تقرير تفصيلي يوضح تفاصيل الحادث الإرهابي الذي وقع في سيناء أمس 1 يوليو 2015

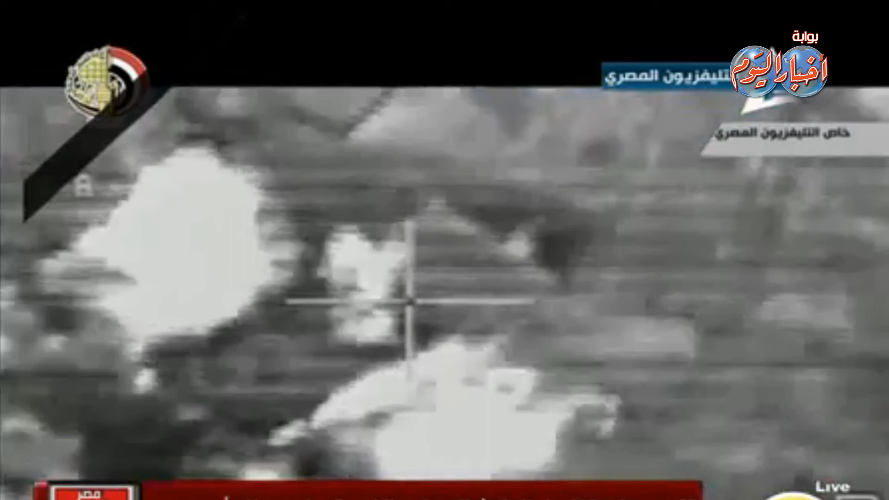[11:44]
ذلك تزامنا مع قيام طائرات الابتشي بتوجيه قذائف مركزة ضد مركزين لتجميع العناصر التكفيرية جنوب العلامة الدولية رقم ستة وداخل مدينة الشيخ زويد وعدد من عربات الدفع الرباعي اثناء فرارها من امام كمائن القوات المسلحة